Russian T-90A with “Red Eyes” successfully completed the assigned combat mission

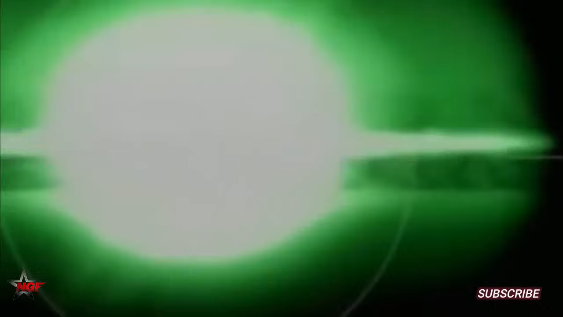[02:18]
These are actually infrared searchlights used for target illumination during night operations.
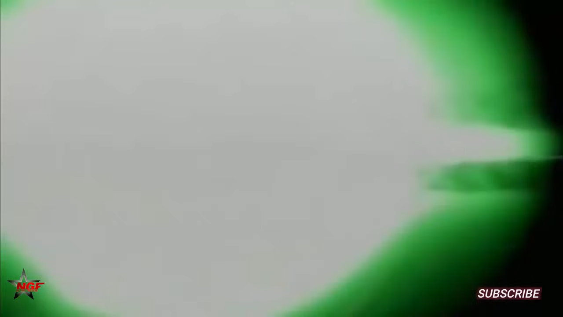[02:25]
They are not functional during the day, but they help the tank crew to acquire targets in low-light conditions.